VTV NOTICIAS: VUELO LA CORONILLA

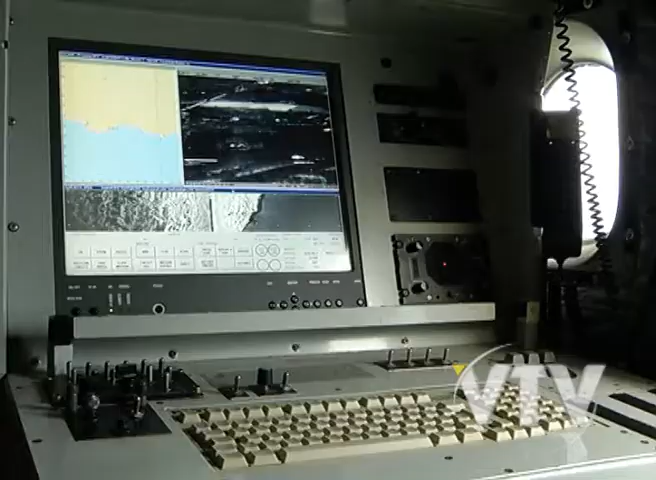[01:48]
básicamente lo que hace. Entonces luego es captada esa imagen,